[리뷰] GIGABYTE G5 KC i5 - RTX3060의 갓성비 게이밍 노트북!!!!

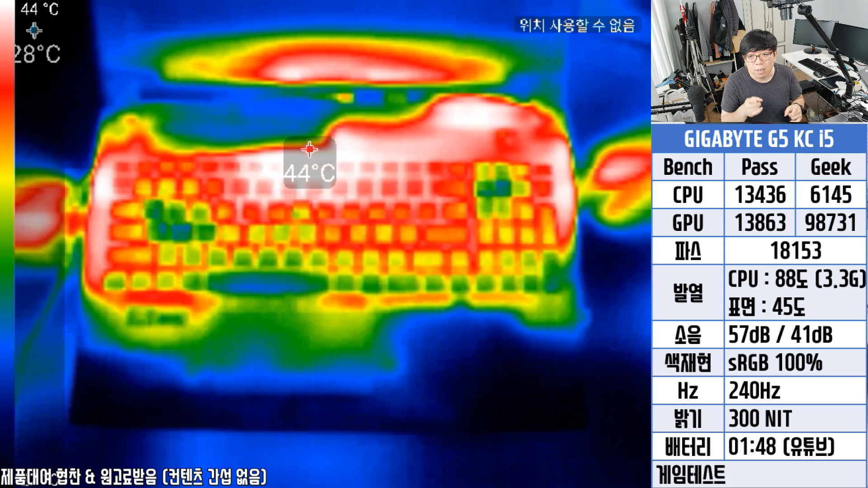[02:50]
On screen: spot 44°C, scale top 44°C
그렇기 때문에 뭔가 빡센 작업을 오래 할 경우 키보드 단에 올라오는 열기로 불편감을 느낄 수 있을 거다 라고 생각을 하시면 될 것 같습니다. 근데 뭐 게이밍 노트북이 다 그러는 부분이 있으니까 그런 부분은 이해해야죠. 자, 다음 소음 테스트 해봤습니다.